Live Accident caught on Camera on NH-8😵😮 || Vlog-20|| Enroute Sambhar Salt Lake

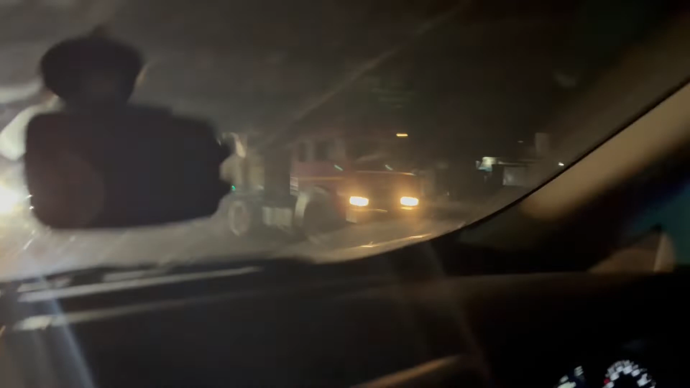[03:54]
अब यहाँ से हम सांभर लेके तरफ, मतलब अभी तक हम लोग जयपुर से अजमेर वाले रास्ते पे थे, NH8 पे थे, NH8 बोलते हैं। अब हम ये एक स्टेट हाईवे है, यहाँ पे बिल्कुल कच्चा रास्ता है, और हमें एक चीज का डर है।
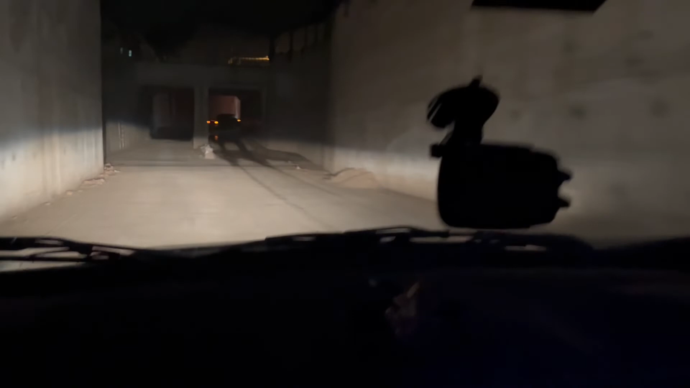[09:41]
यार बात ऐसी है कि देखो बहुत ज्यादा पानी, बारिश हुई रिसेंटली यहाँ पे, ओके बट हमें कोई दिक्कत नहीं होगी, हम SUV में है, इट्स फाइन, ये आ गए अब हम लोग। देखो ये एक्चुअली देखो ये जो लाइट्स हैं दे आर कॉल्ड पार्किंग लाइट्स फॉर अ रीजन, राइट,
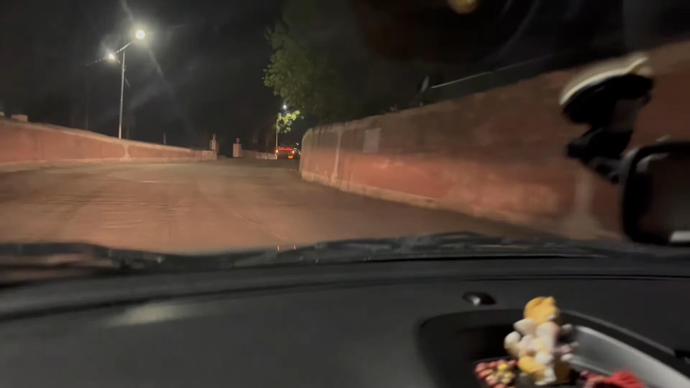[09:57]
कि अगर आपको कोई इमरजेंसी है, आपने साइड में गाड़ी रोकी है, तो आप इस इन लाइट्स को यूज करें,